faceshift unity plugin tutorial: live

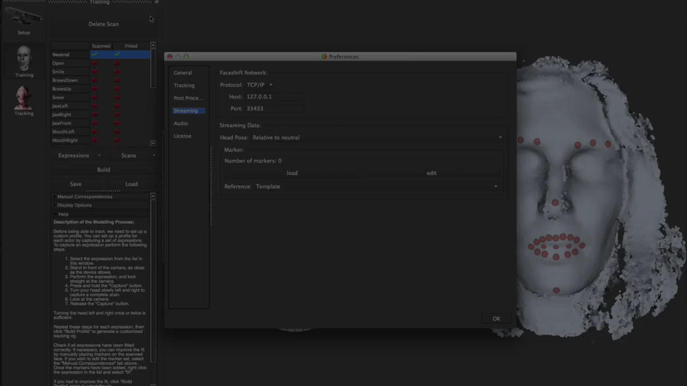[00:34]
Make sure that the host name and the port values are the same ones set in FaceShift Studio under Preferences Streaming. Then drag your mapping files for the retargeting and the t-pose.